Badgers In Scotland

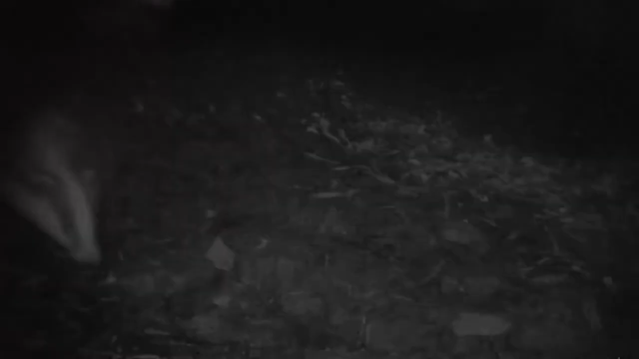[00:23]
Melus melus is a scientific name for the European badger.
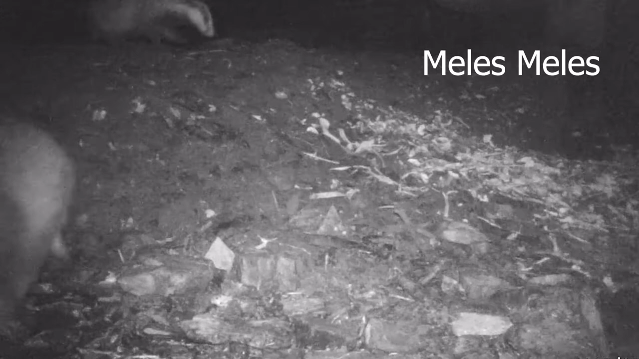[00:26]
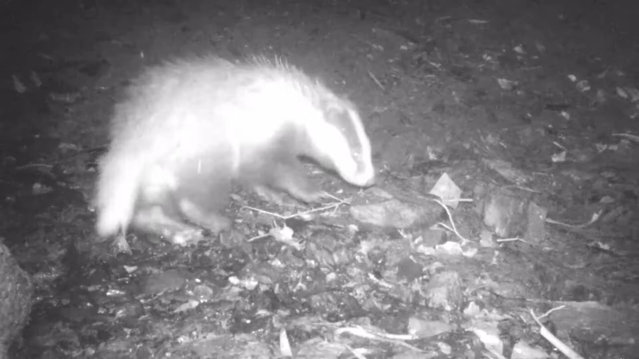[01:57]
To recognise other members of their clan, badgers scent mark other clan members by sitting on them and rubbing their scent from the sub-cordial gland beneath their tail.
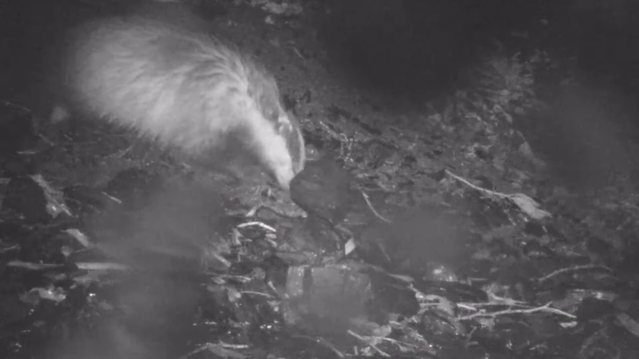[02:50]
To forage for food, badgers use their noses and long claws to move rock and dig up dirt to locate the grubs and worms beneath. With their strong sense of smell, a badger can sniff out an earthworm up to one meter below the surface. Badgers often have large territories which can be up to 150 hectares. Therefore, habitat loss and fragmentation is a significant threat. Forestry work, new housing developments and roads have an impact on the habitats available to them.
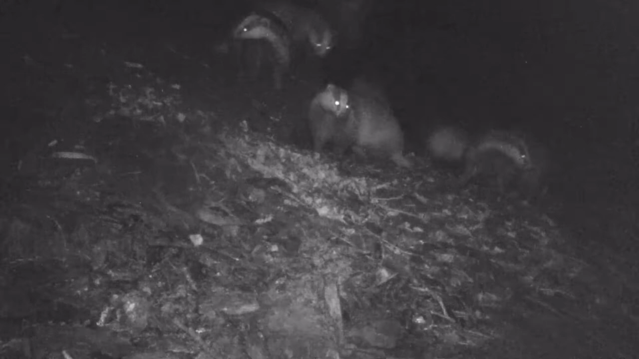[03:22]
Climate change can also be a threat to badgers and all wildlife. Long dry summers mean there's less water sources and long harsh winters can make survival a struggle.